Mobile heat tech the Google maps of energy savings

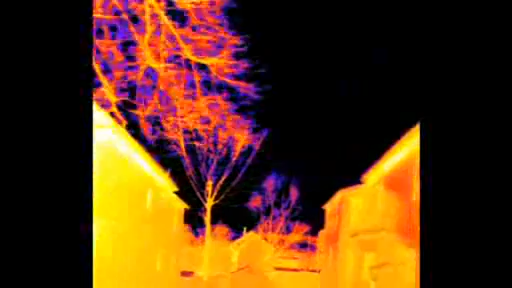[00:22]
Sanjay Sarma, a professor of mechanical engineering at MIT, says those vivid colors represent a lot more than heat.
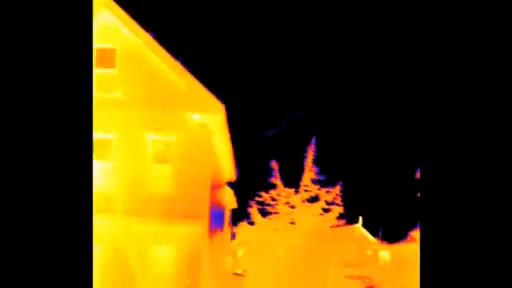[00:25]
What you should really see is dollar bills flying out of the building. That's really what's happening. You're just throwing away dollar bills.
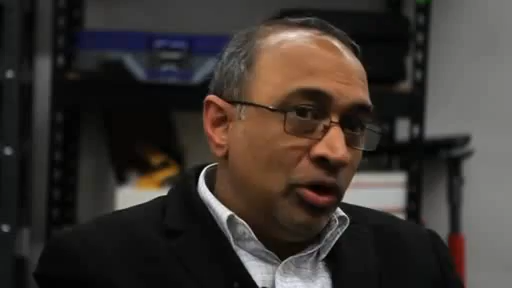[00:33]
They're flying out. And we can grab those dollar bills and return them to the consumer. To catch all that money, Sarma set up a company called ESES.
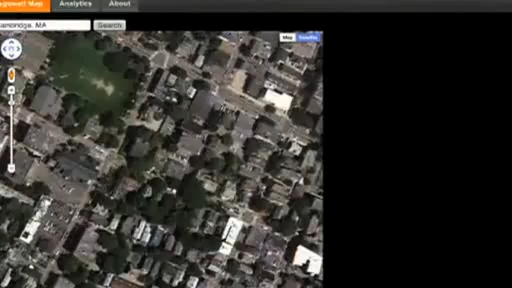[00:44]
The company has developed technology which can generate accurate heat loss analysis for a home in a matter of seconds.
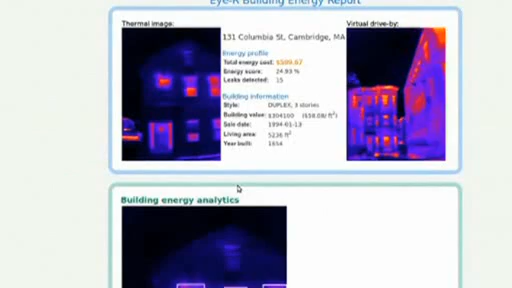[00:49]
What the system is really designed for is simply to measure the
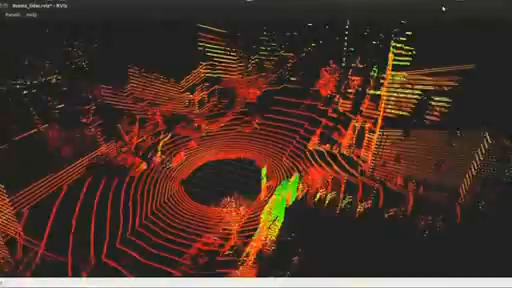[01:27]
and a GPS to pinpoint location.